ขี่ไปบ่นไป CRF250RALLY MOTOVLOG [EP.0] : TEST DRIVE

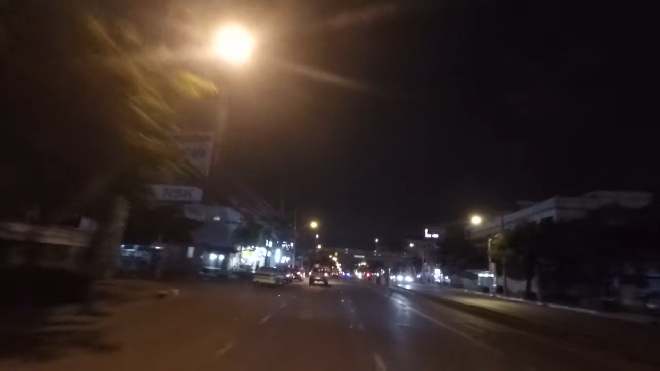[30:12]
มไซคันหลังไม่มีไฟท้ายนะครับไม่มีไฟหน้านะครับเมื่อกี้เห็นวับแวะมันมึดมึด จะออกเลนก็ไม่กล้านะครับได้กินฝนมาแล้วครับผม หน้าแต่ใกล้ฝนสงก็แหละ รีบโพบ้านหย่อน